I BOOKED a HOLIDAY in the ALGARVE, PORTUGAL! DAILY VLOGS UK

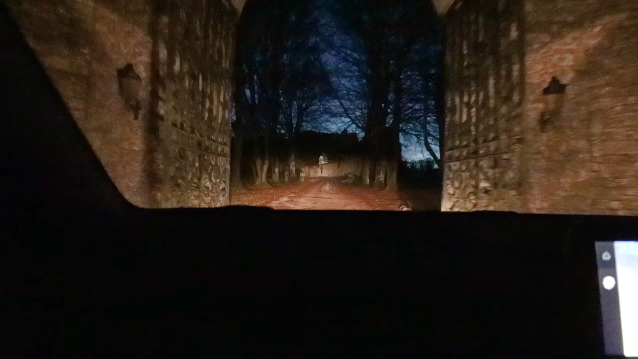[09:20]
Oh, I didn't quite get the camera out in time to film those majestic gates. Well, I didn't call them majestic. Look at that.